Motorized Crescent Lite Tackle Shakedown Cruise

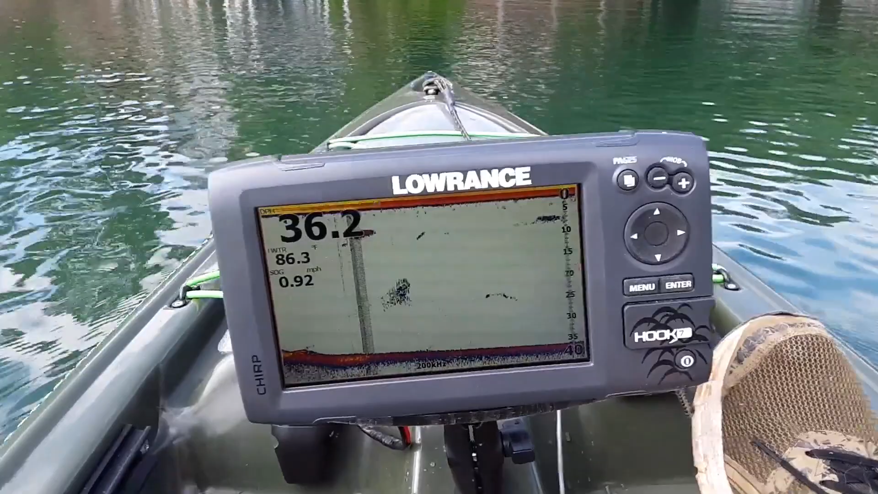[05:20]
On screen: speed 0.92 mph
And away we go. Three and a half, 3.9,
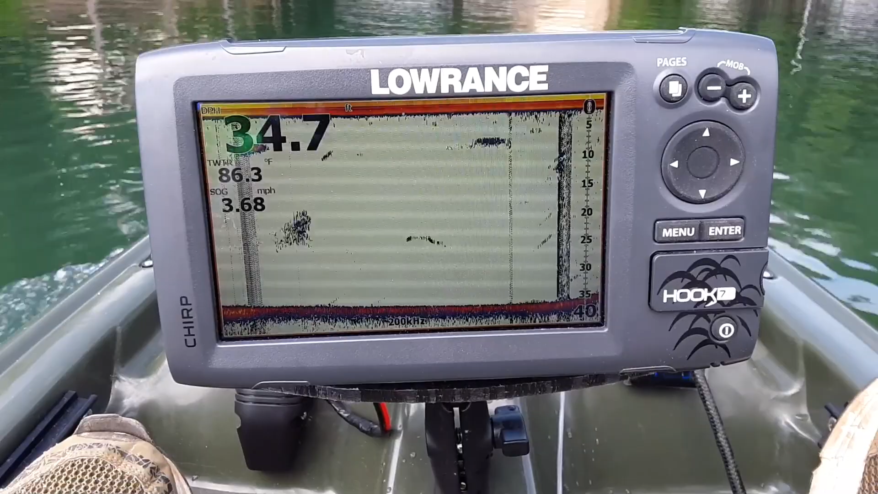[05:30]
On screen: water 86.3°F, speed 3.68 mph
4.03.
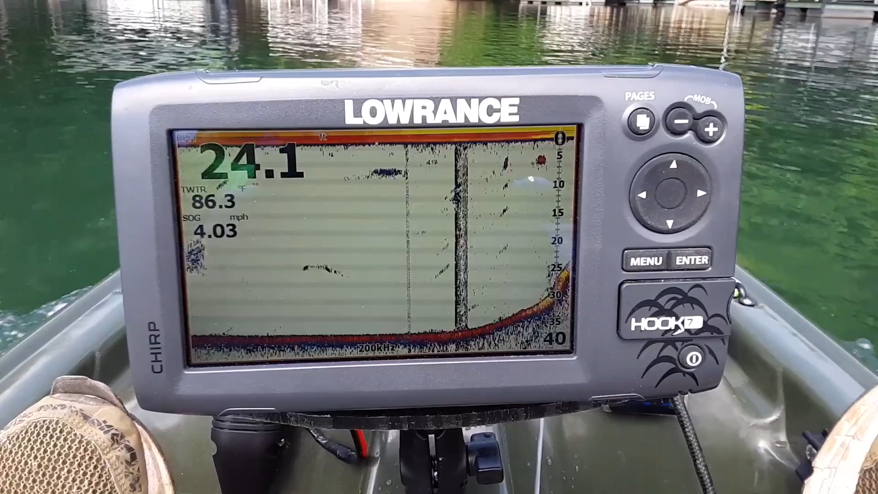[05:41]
On screen: speed 4.03 mph
Yeah, it looks like it is going to average about 4 miles an hour at wide open throttle. So that's it. If you have any questions, please leave them for me in the comments.